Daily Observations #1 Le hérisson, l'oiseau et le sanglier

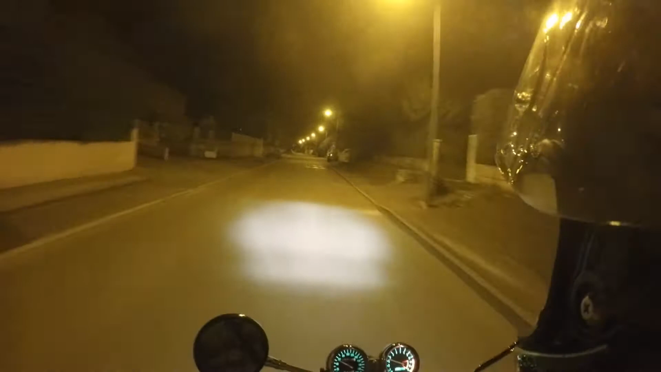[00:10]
Mais qu'est ce que c'est ça ? Oh mon dieu mais qu'est ce que c'est ça ? Mais qu'est ce que c'est ça ? Oh un héros il sort !
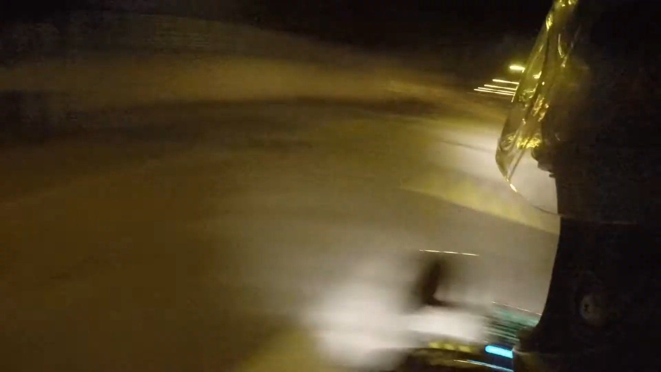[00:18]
Un héros il sort ! Viens voir !
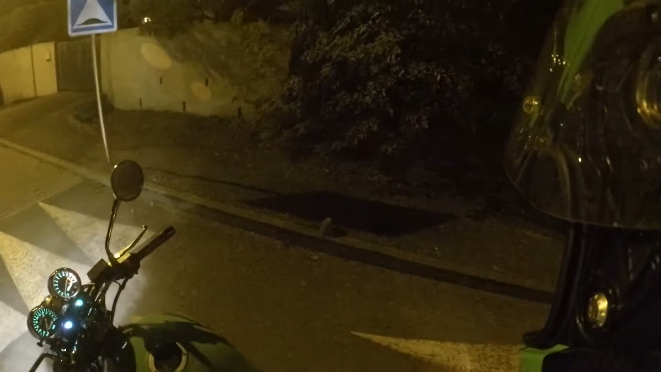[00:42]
Oh non c'est vrai il se démerde ! Oh mais c'est que ça court vite ce truc là !
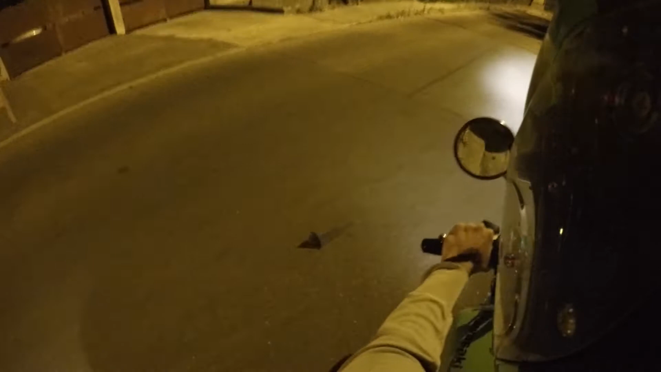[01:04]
Ok ! Il y a un piaf qui est tombé de son nid !
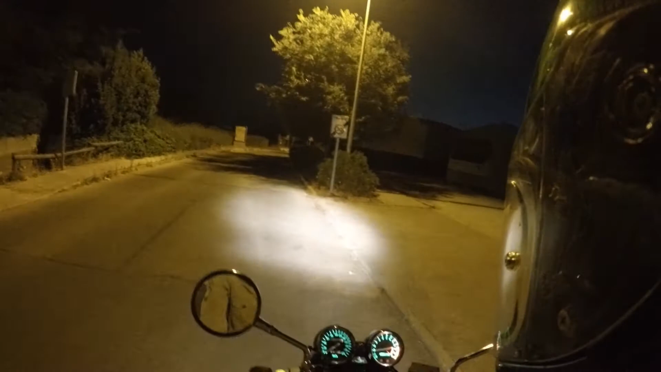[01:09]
Il faut vite l'enlever d'ici quoi il va crever sinon ! Regardez je suis un sauveteur d'animaux quoi maintenant !
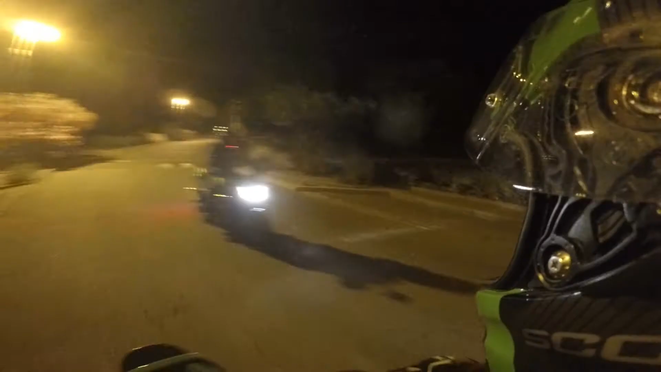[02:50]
Oh putain le sanglier ! Oh merde !
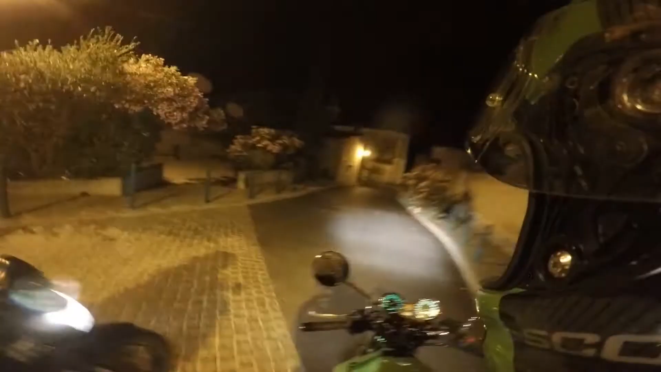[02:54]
C'est dangereux ! Oh c'est dangereux cette montagne !